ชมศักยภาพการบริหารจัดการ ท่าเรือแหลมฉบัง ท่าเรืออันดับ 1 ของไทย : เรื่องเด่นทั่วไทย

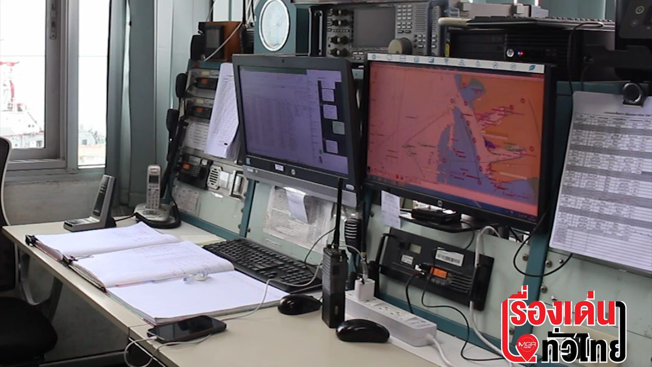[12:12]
ทอร์แบนนะครับแล้วก็มีการใช้ระบบของ AS ในการตรวจติดตามเรือเดี๋ยวจะให้ทางคุณเอกภพนะครับหัวหน้าแผนกสื่อสารเป็นผู้อธิบายในเรื่องนี้ครับเดี๋ยวเชิญเลยครับ พอเมื่อกี้ได้เรียนถามท่านผอ.